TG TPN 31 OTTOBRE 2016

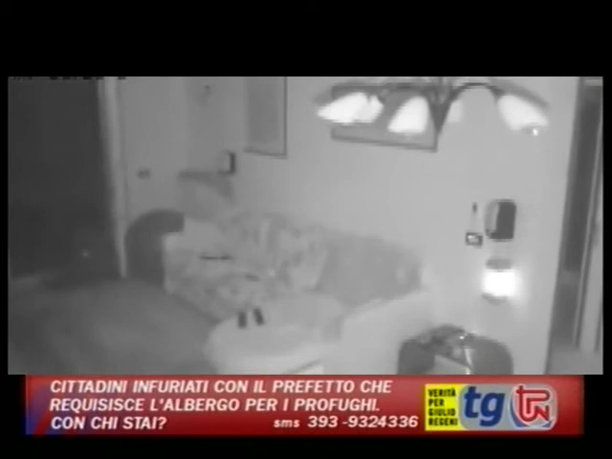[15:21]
Moltissime le chiamate ai vigili del fuoco e alla protezione civile. Non si segnalano però danni a persone o cose. Decine le persone che hanno immortalato l'attimo in cui la terra ha tremato, con dei video che sono poi stati postati sui principali social network. La scossa di terremoto, per dirla tutta, è stata avvertita sino a Bolzano.